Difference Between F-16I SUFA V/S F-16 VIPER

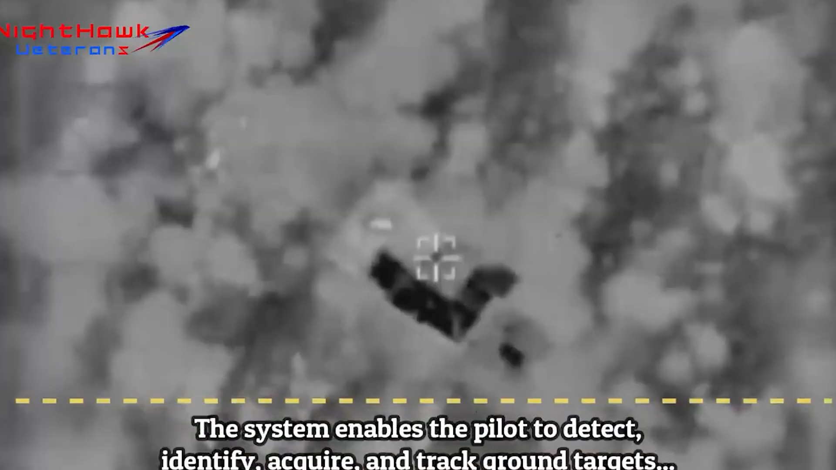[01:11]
including the Rafael Litening II targeting and advanced air-to-air and air-to-ground missiles like the Python-5 and Darby.